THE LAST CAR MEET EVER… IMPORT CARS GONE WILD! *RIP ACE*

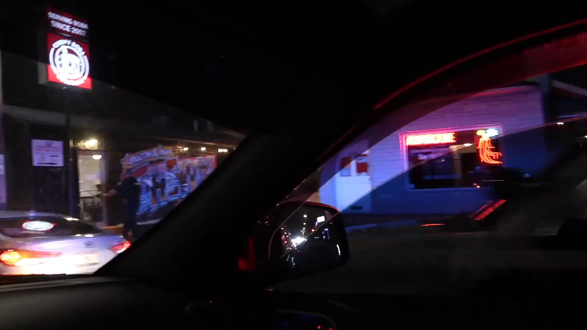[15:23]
GTR one last time. Ooh, it was purple.
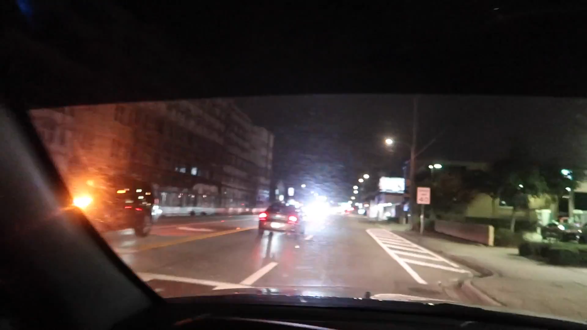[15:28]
And somebody got pulled over up here as well.
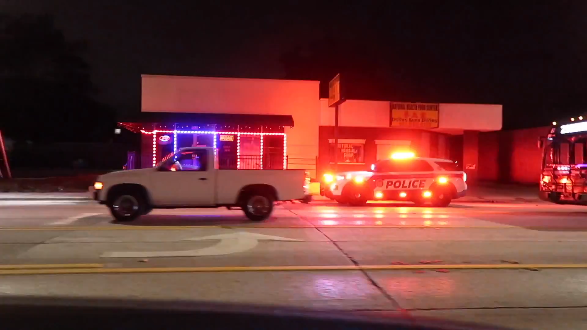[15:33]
Look how many cops are here. Got four over there. Got cops over here.
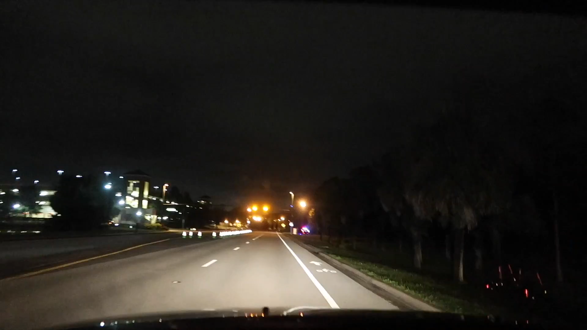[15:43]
Cops over there. Cop pretty much in every corner. Well, that is officially the last car meet at Ace Cafe.
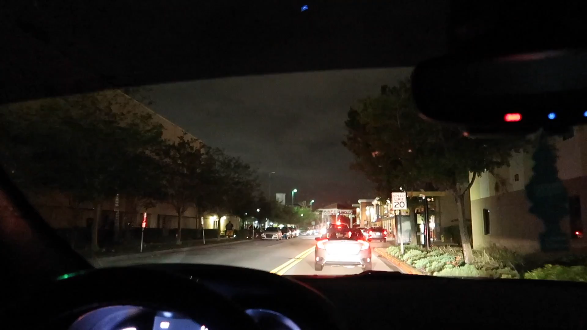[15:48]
We are here at UCF. We're going to Gringo's to get some tacos.
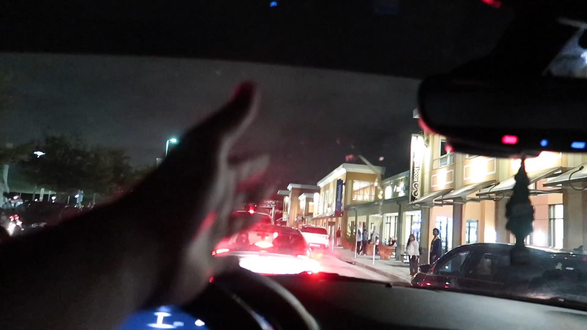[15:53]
As far as the Ace Cafe, that is the last car meet ever.